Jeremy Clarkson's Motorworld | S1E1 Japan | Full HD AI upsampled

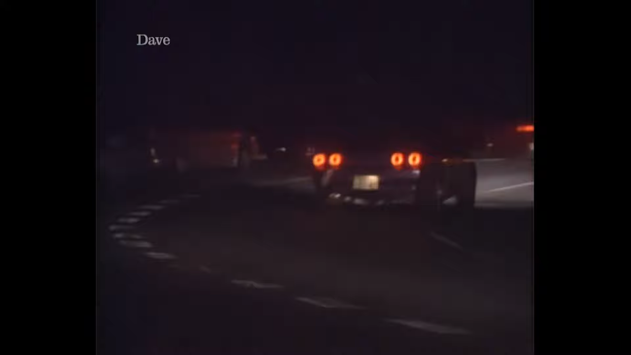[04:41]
But they do drive like that on the public roads.
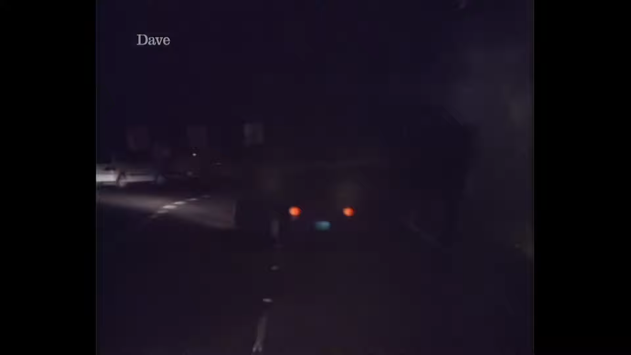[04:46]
Every Saturday night, the intestinal road up Mount Shuba comes alive to the sound of torched rubber.
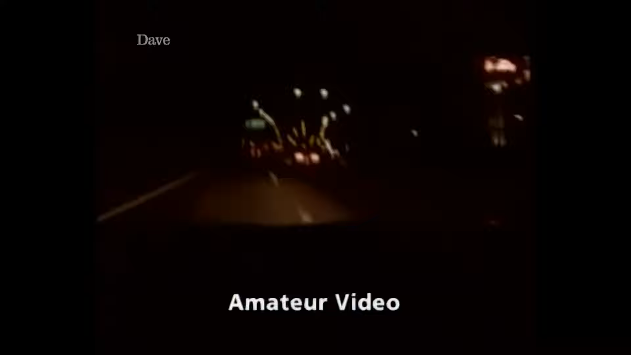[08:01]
To join, your car must be capable of at least 160 miles an hour, and what the members do is meet up at a service station late at night and race down the Tokyo to Yokohama Expressway.